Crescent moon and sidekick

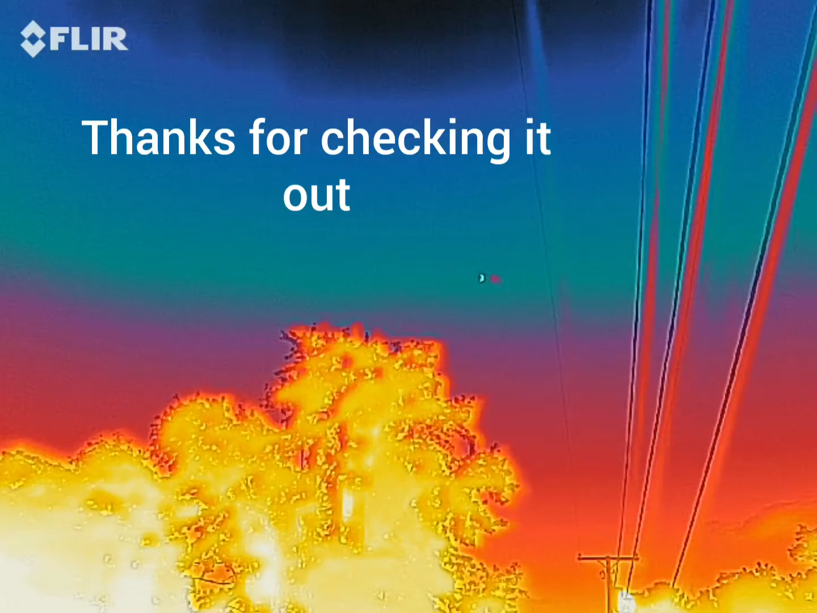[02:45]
I've never seen had something show up like that that was supposedly that I can see is not there